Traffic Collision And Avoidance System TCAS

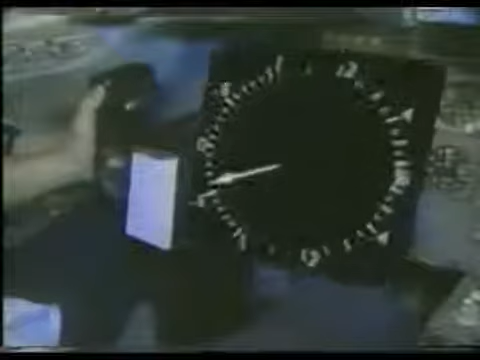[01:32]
When TCAS 2 activates, the display is added to the vertical speed information.
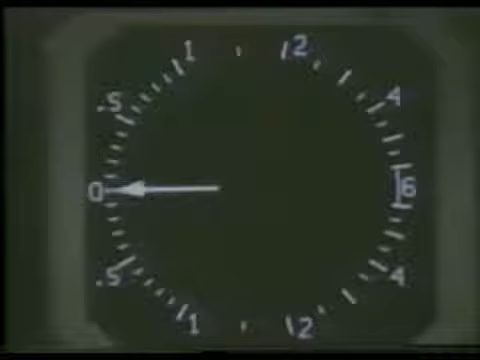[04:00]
In a cockpit with a vertical speed indicator on a flat liquid crystal panel, the symbol in the lower center is your aircraft. The scale is 6 miles ahead, 4 miles to either side, and 2¾ miles to the rear.
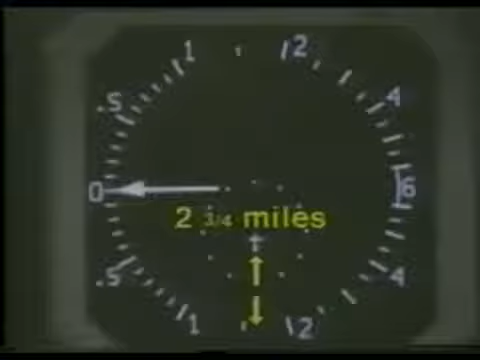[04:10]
The surrounding ring is 2 miles out.
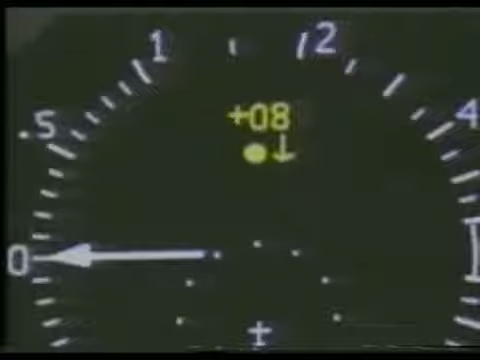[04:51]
an arrow will appear adjacent to the traffic symbol pointing in the appropriate direction. If the intruder is beyond the scale of the display, but still within 40 to 45 seconds from penetrating your collision area, half of the symbol is placed at the edge of the display, at the proper relative bearing.
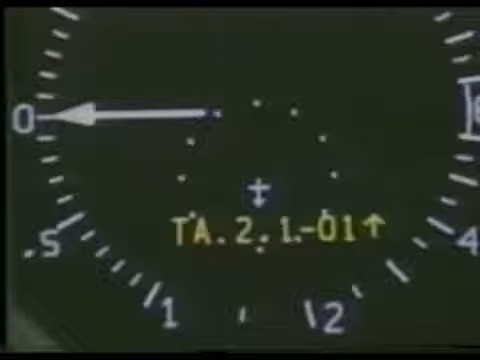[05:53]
When the antenna's line of sight is restored, the display returns to normal. Traffic, traffic.
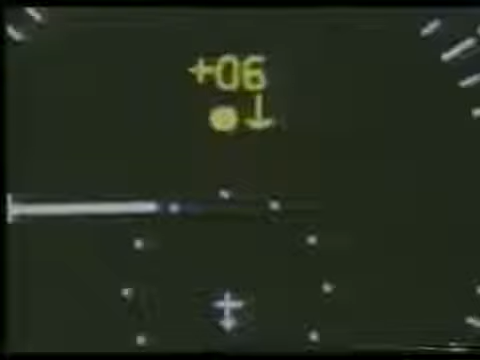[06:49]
During either type, the symbol for the intruder changes to a solid square, and the color changes to red.
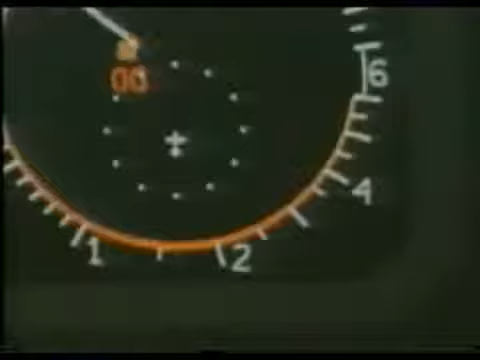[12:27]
The pilot not flying continues the visual search and monitors the intruder's position on the TCAS 2 display.
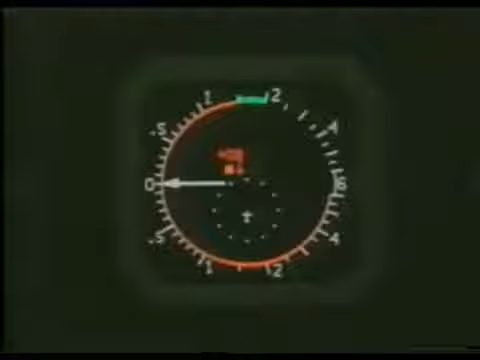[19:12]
Notice how the other traffic is not shown during a traffic advisory unless it too poses a threat. Climb. The pilot flying promptly and smoothly initiates a 1,500 foot per minute climb.
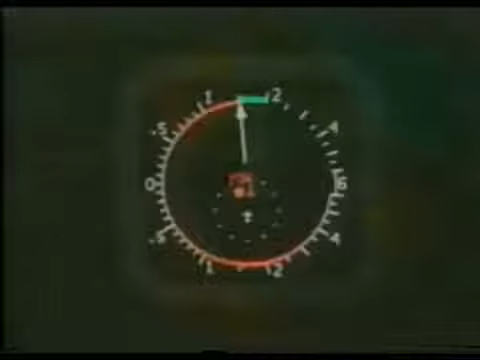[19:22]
Separation begins to increase, and the resolution advisory softens.
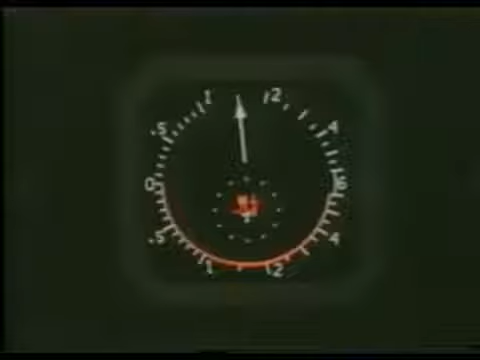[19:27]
Monitor vertical speed. The maneuver is successful.
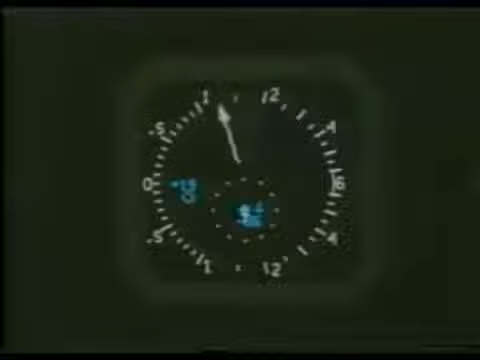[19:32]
Clear of conflict. And the pilot flying returns to previously assigned flight path.